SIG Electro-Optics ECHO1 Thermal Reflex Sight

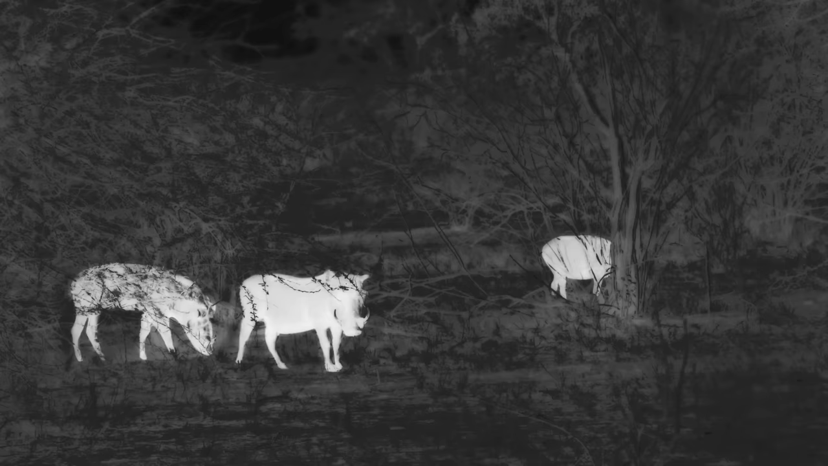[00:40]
So what makes our technology better is thermal imaging today is the most advanced night vision technology available. And what we're able to do with that is most night vision scopes is like looking through a tube,
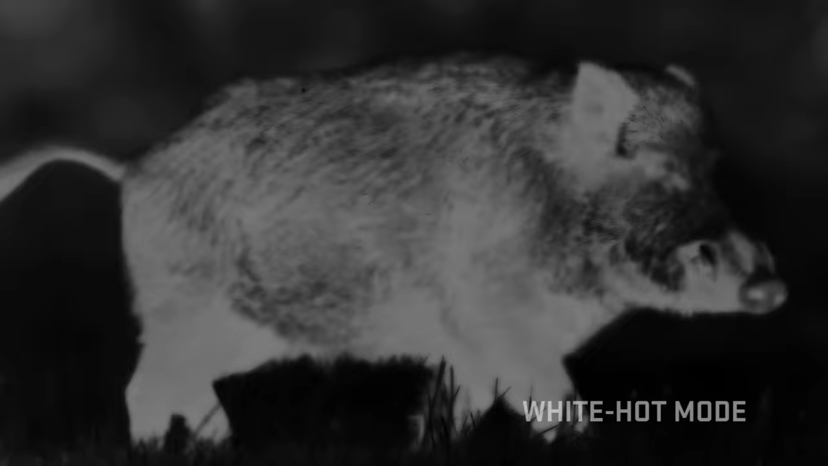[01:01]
and that allows us to keep that unlimited eye relief in quick target acquisition.
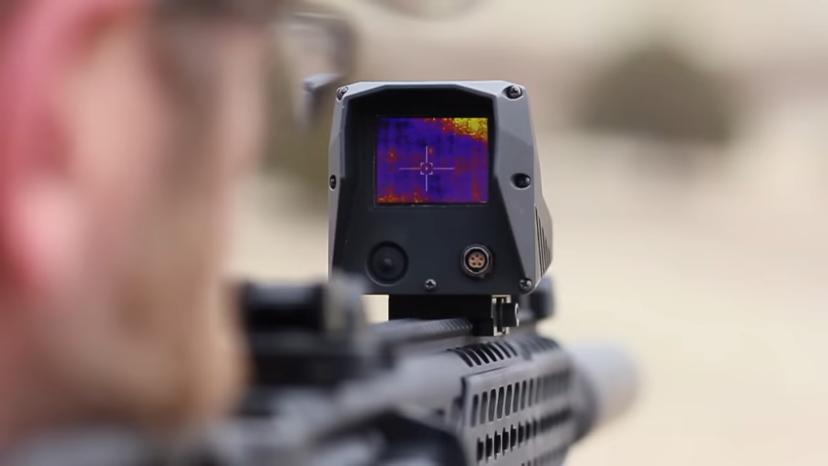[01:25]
We've got a thermal echo one reflex sight. We've ranged it at 162 yards on our SIG Sauer Kilo 2000 laser rangefinder.